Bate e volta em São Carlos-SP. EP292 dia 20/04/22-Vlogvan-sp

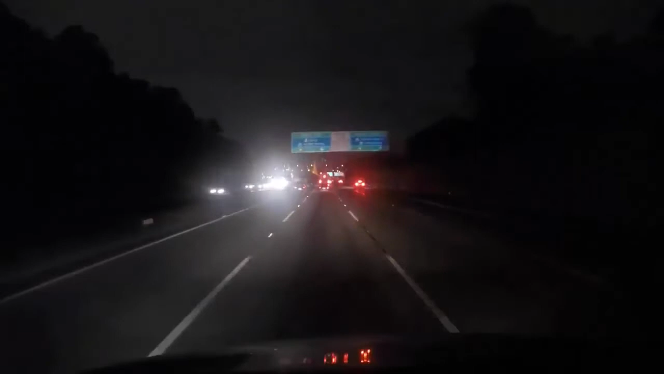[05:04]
É, pessoal, chegando na São Paulo, bebo bem, graças a Deus, tranquilo. Rodovia tão cheia, viu? Mas chegamos bem. Só para encerrar aí o dia de hoje. Vou pegar um pouco de trânsito agora na marginal, né? De praxe.